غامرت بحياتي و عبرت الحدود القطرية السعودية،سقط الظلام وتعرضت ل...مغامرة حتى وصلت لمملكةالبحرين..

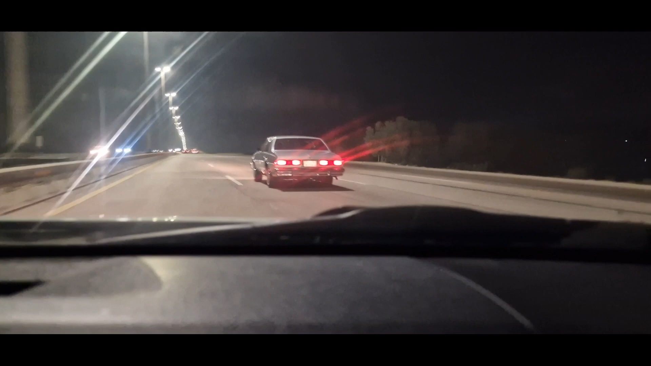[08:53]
قديمة هاليا 79 79 اللهم استعان خو خو خو
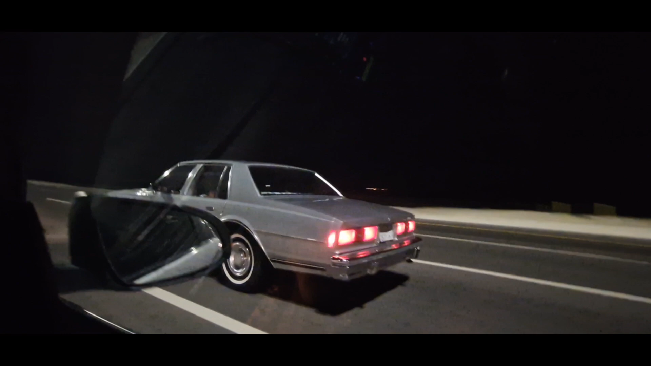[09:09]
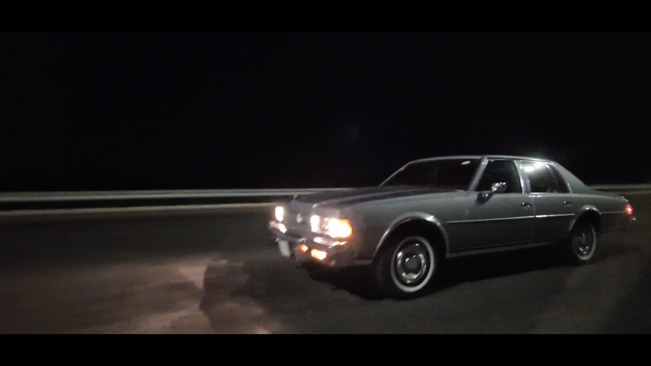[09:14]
انا دابا في الجسر البحري
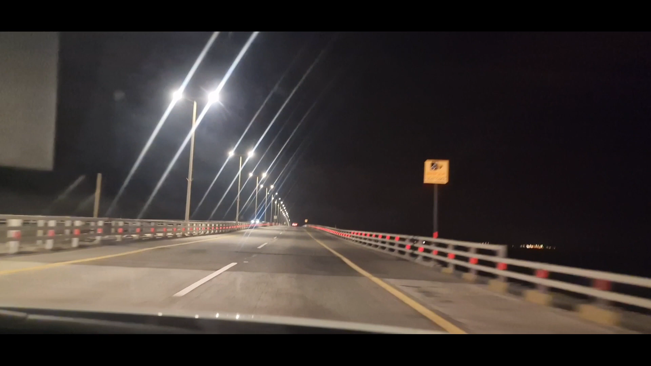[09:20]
اللي كيربط ما بين السعودية والبحرين شو اسميت الجسر هذا جسر ملك فهد الملك فهد ما شاء الله هذا كامل بحر لابا في النهار ما كيبهنش